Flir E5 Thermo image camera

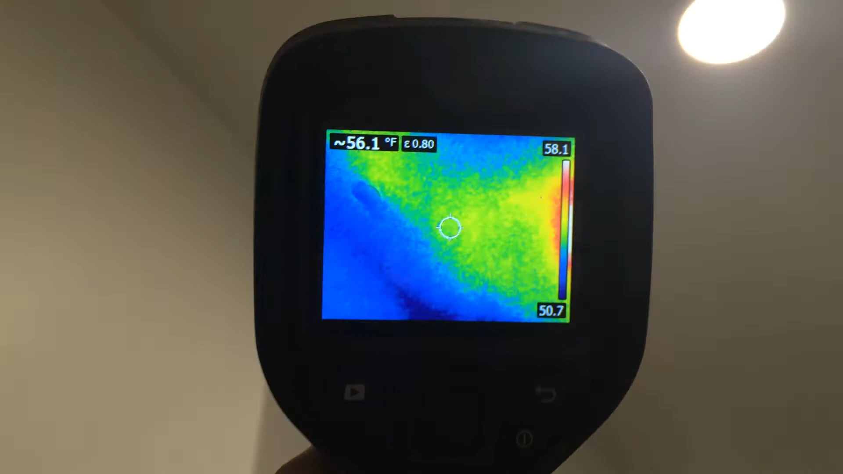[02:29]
On screen: spot 56.1°F
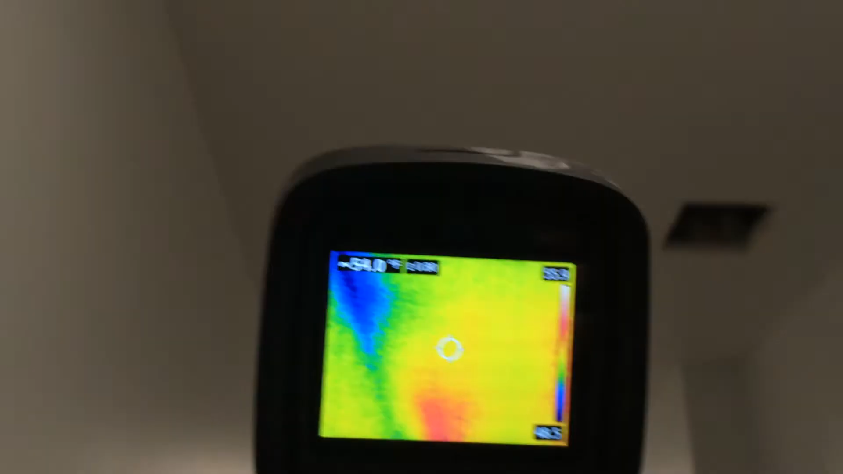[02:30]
But it's done really well.
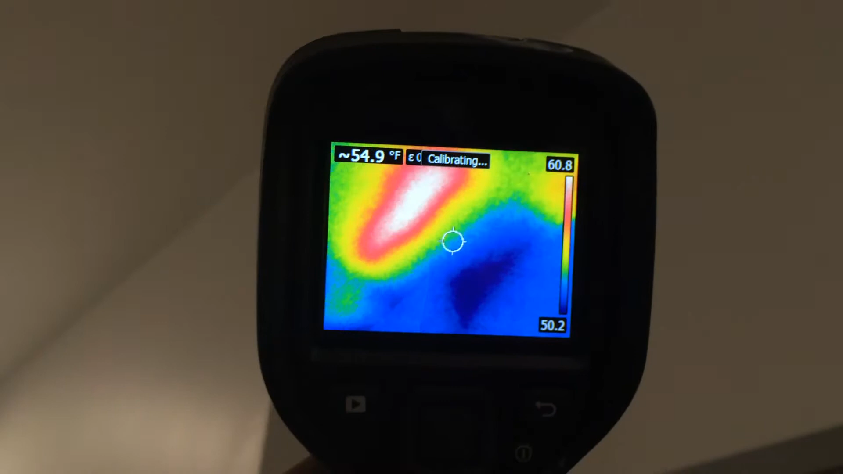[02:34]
On screen: spot 54.9°F
I like the fact it's got the thermometer on it so you can see that circ lines are around 130 degrees.
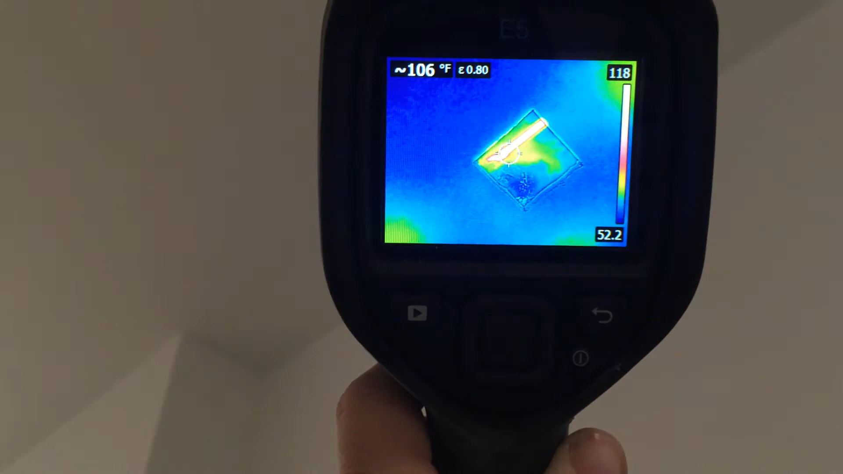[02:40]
On screen: spot 106°F
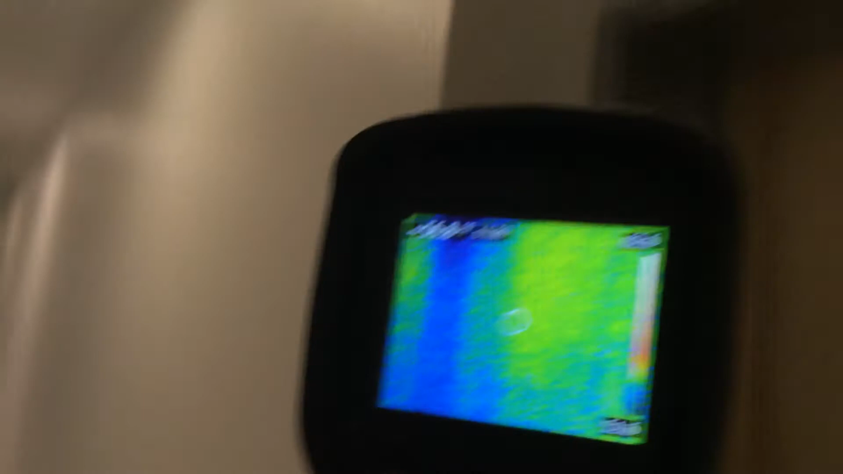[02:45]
But this is the FLIR E5.
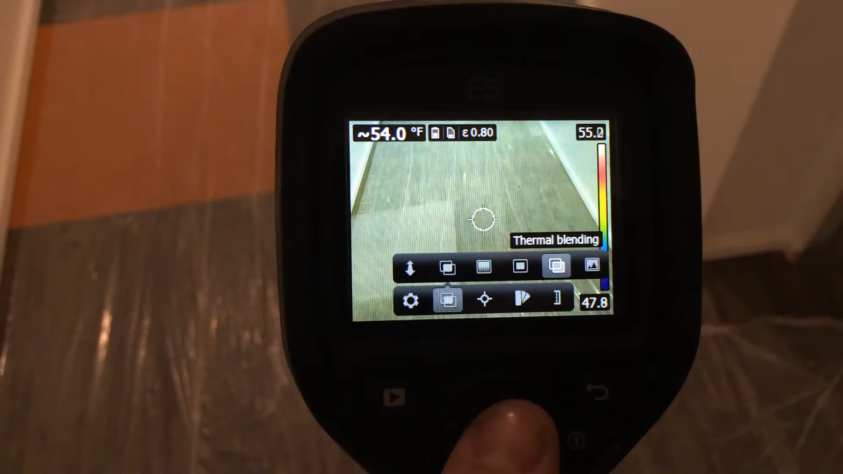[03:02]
On screen: spot 54.0°F
Say you want to do thermal bleeding which is neat. So you can see a picture of the actual hull.
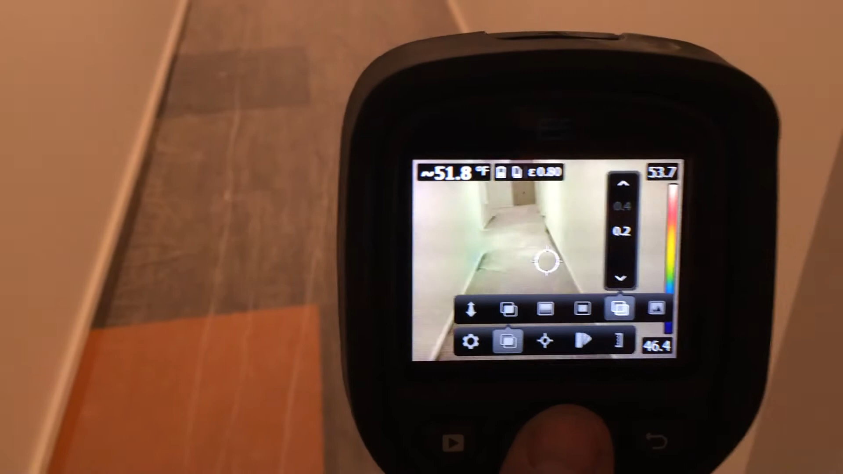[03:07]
On screen: spot 51.8°F
And then you can adjust how much you want the thermo to read.
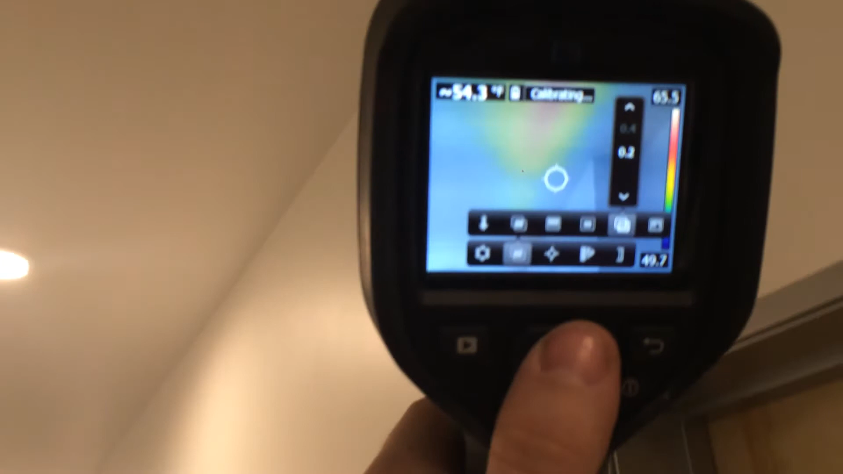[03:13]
On screen: spot 54.3°F
So that, you know, you just kind of help yourself find where you're looking at.
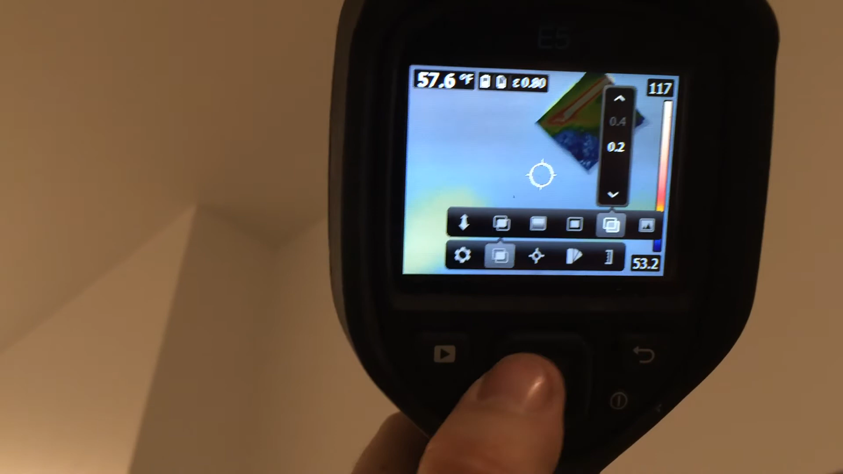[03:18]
On screen: spot 57.6°F
But the most effective that I found is just the generic
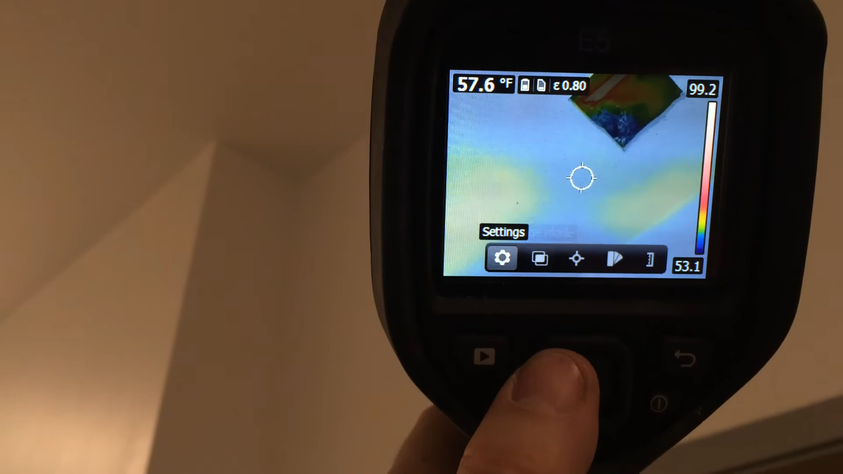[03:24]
On screen: spot 57.6°F
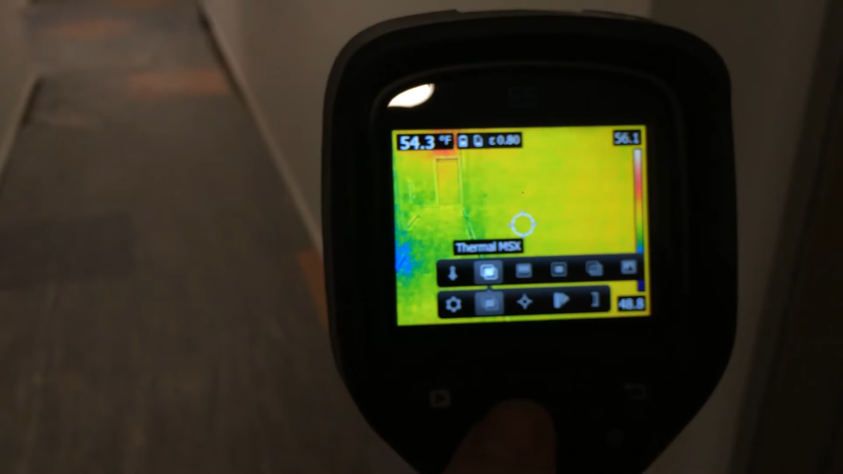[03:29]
On screen: spot 54.3°F
all thermo mode that works the greatest for me. All right. Thanks. Hope you enjoy.